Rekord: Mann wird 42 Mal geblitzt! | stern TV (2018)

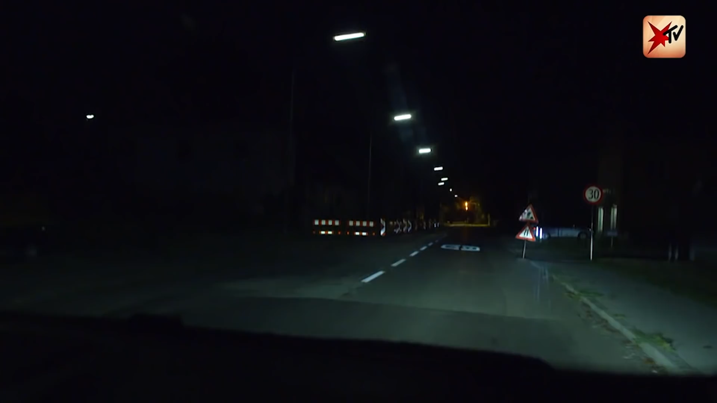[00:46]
Dabei ist die Beschilderung eigentlich eindeutig. Bei dem Blitzer handelt es sich um ein Infrarotmessgerät.
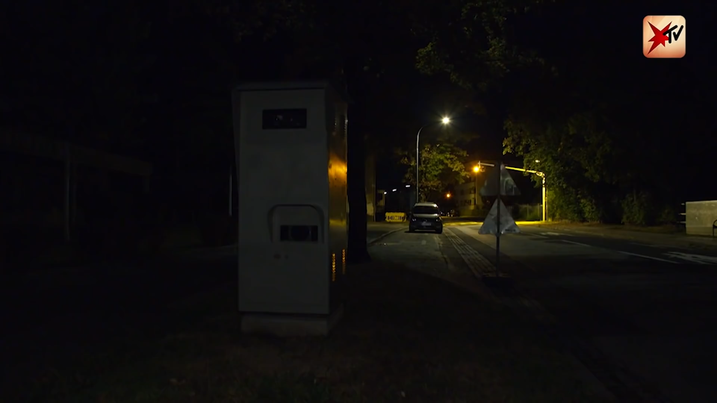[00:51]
Das perfide an diesen Dingern, man merkt oft gar nicht, dass man geblitzt wird.
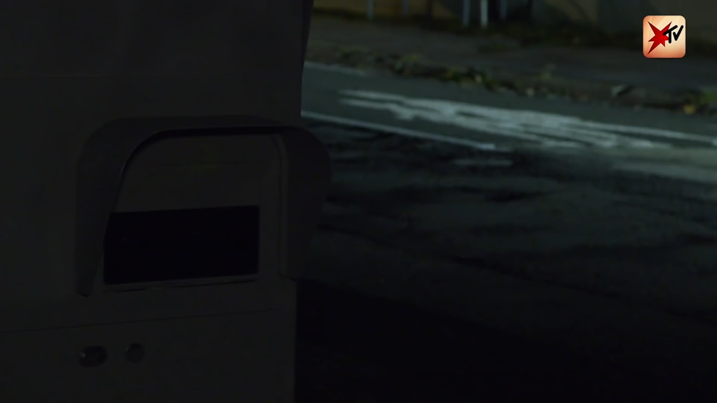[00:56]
Na, der ist mir nicht auffallend und der hat auch nicht geblitzt, weil der wegen habe ich gedacht, ich halte mich eh in der Geschwindigkeit bzw. es passt alles, weil wenn man geblitzt hätte, dann hätte ich gewusst, dass ich Fehler mache. Die nächste Nacht.
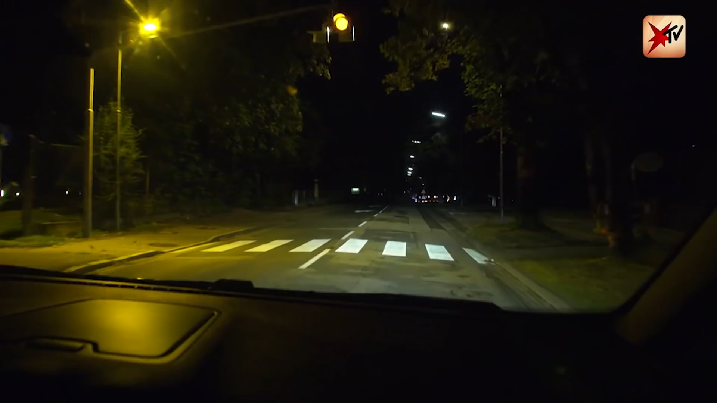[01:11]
Drei Minuten nach vier. Die Ebenthaler Straße.